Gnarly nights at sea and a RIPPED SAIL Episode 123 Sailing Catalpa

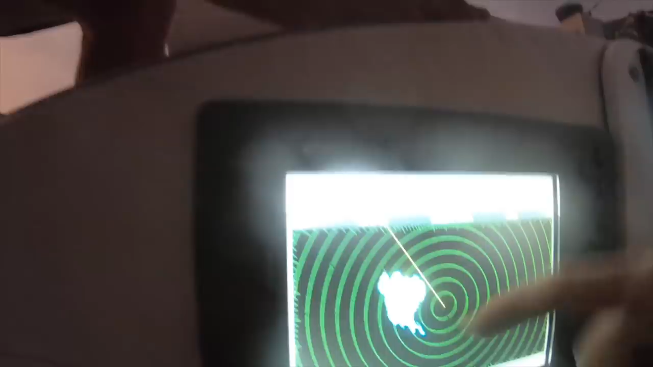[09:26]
Yeah Looks like it's going to be another wet night Little storm cell there If we can just get past this I think we'll be right I think we'll be right For the third minute of the